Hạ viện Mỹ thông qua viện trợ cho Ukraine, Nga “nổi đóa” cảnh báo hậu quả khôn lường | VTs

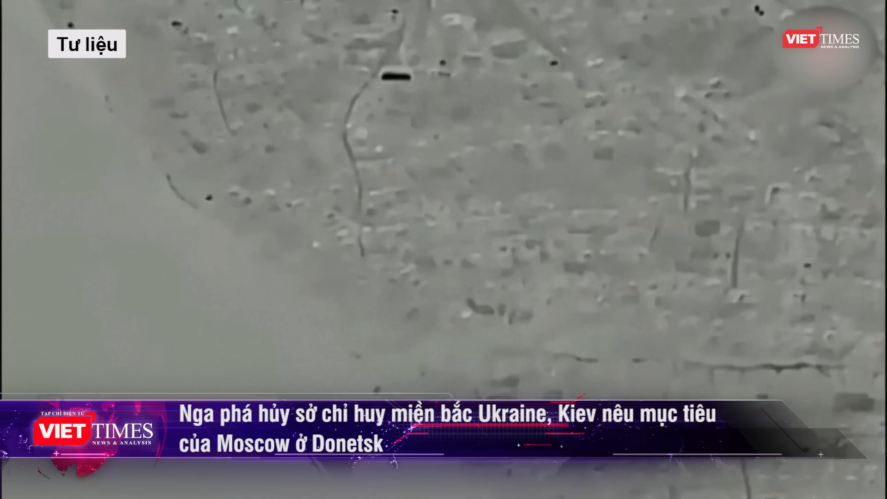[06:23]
kho đạn của lực lượng tác chiến Ukraine ở Donetsk cũng như các kho vũ khí và nhiên liệu của lữ đoàn bảo vệ lãnh thổ số 101 của Kiev.